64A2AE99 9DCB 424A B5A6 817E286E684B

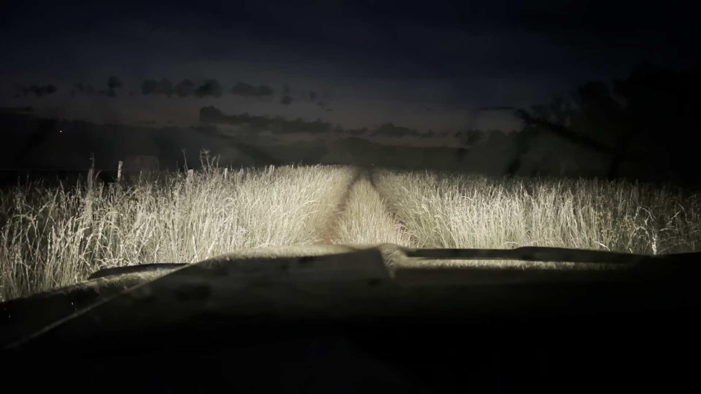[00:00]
This is the AIM Road I did a couple years ago. It just seems like that. Using the headlights before daylight, it kind of emphasizes just how much, a little bit better how much grass, the volume of this grass.